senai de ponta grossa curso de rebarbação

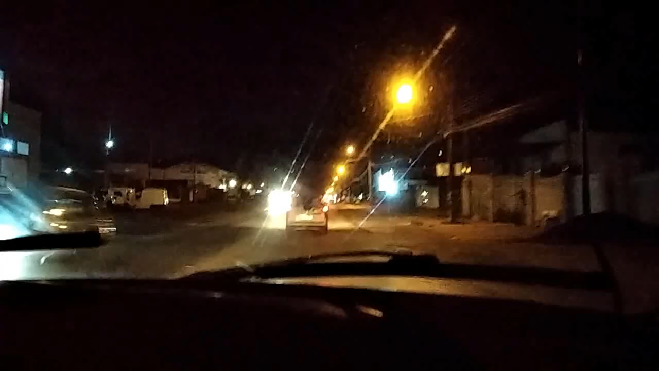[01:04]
E aí o Petro quer pão duro. Ah, o Petro quer pão duro. Não é que é pão duro, ele economiza bastante. Ele está esperando para trocar. Aquele ônibus que estava ali era o terminal Sequeira Campos. O terminal até aqui é a avenida. Que é o posto que nós sempre abastecemos, que é o Boa Vista. Fazendo propaganda do Sr. Sebastião.
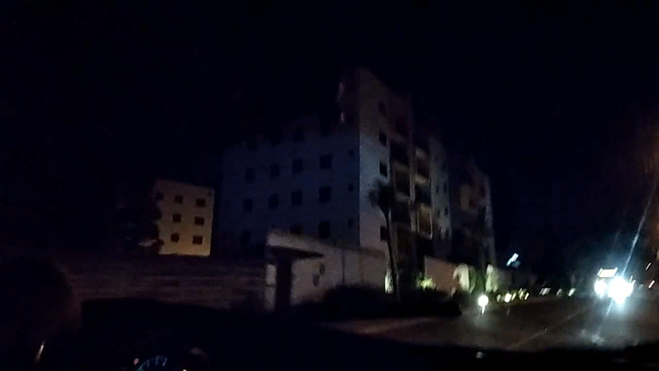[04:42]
Ah, esse condomínio aí também é novo que tá saindo. Aqui no Varanas, aqui. Passou o Castanheiro, o ônibus, que vai lá perto de casa também. Ah, esse condomínio aí é novo, ó. Aqui no Varanas.
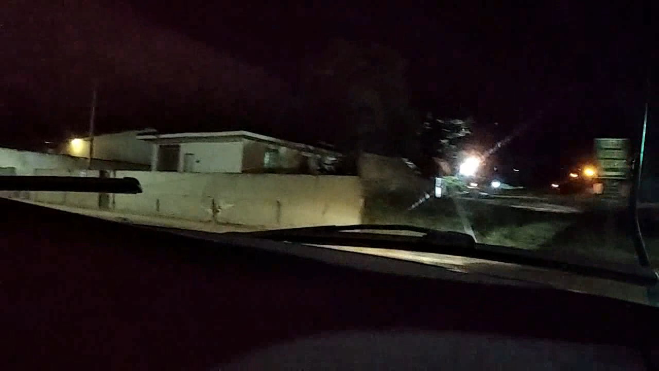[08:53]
Este muro do pessoal tá caindo.
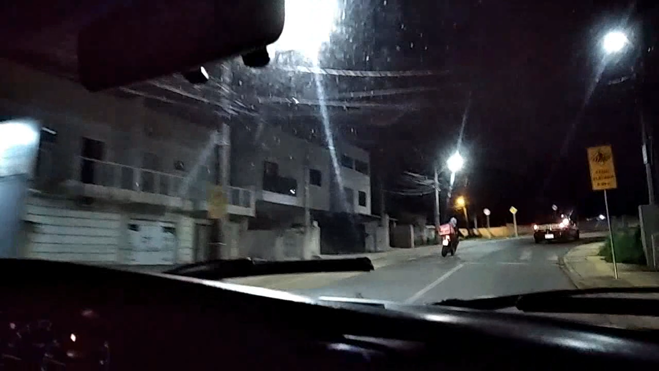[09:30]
Aqui que é o quartel do exército. Dos dois lados. 13 bilim.
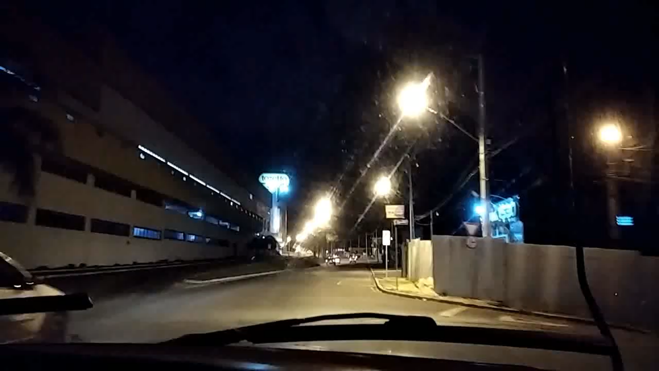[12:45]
Aí, o Toseto Varanas. Nós gravamos nele também. Daí tem o Toseto aqui e o Condor. Do lado tem o Condor. Aí, um pouco mais pra frente, tem o Super Pão. Onde era o antigo Big. Aí tá o Super Pão ali.
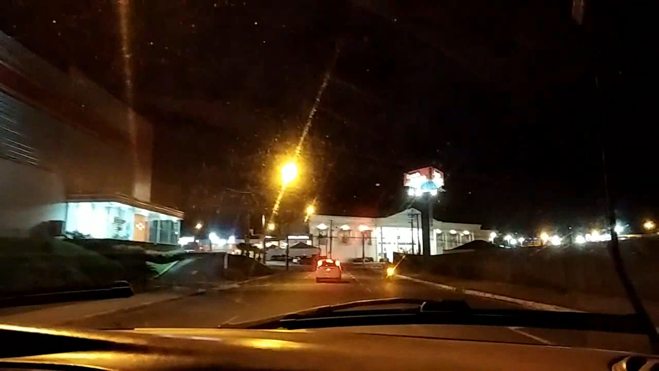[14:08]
Havan, Habibis. O Super Pão é ali, ó. Ele é novo.
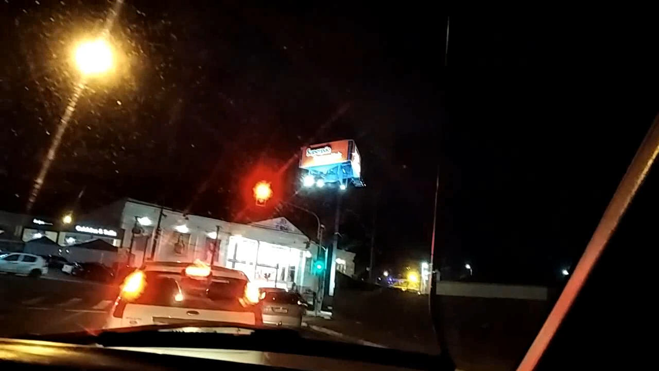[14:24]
Faz muito tempo que ele foi inaugurado. Quem conhece Ponta Graça, sabe que ali tinha um bique.
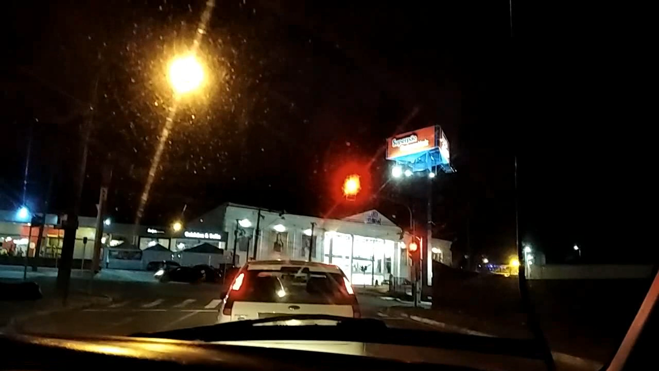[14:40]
Nem sei por que o bique fechou, né? Era gostoso comprar as coisas gostosinhas lá. Olha lá. Eles reformaram.
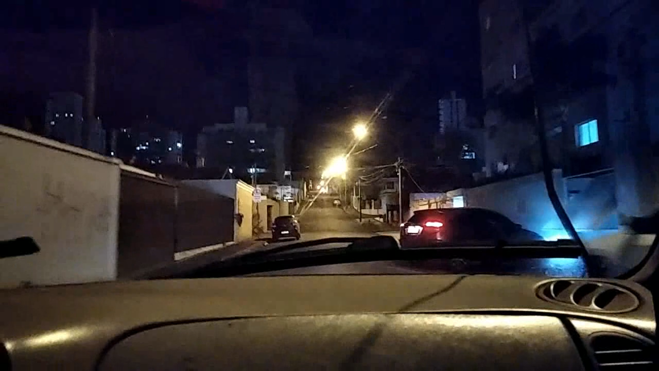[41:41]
Quando você anda no asfalto, tem tipo uma ondulação, assim, que você fica pensando. Não parece ser caminhão? Pois é, que nem ali. Ele simplesmente cedeu. Olha o louco de novo. Esse é outro ou não? Não é o mesmo? Não. Como é que você sabe? Porque a moto do outro está lá na frente. Não, o outro virou pra esquerda lá. Lá em cima. Não veio pra cima. E virou lá. Aquela outra rua lá. Eu vi lindo lá.
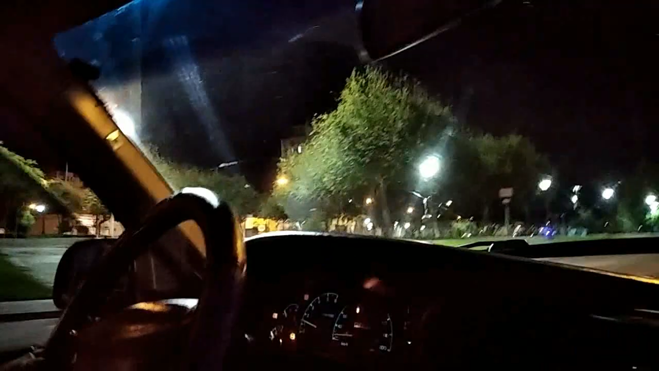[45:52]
Não precisaria estar com aquela guardinha de trás ali acesa?
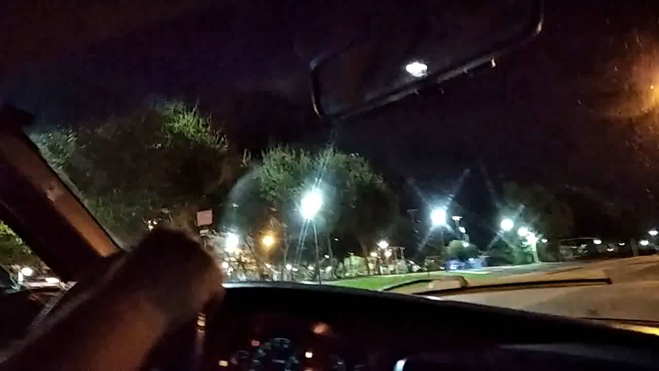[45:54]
Não preciso, porque ele nem tá trabalhando nesse horário. Não, esses horários estão recolhendo isso. Doeram os olhos, doeram aquela luz, porque a luz é lá em cima, fica piscando, piscando, piscando. Pensei que era só eu que ele tava incomodando, não é?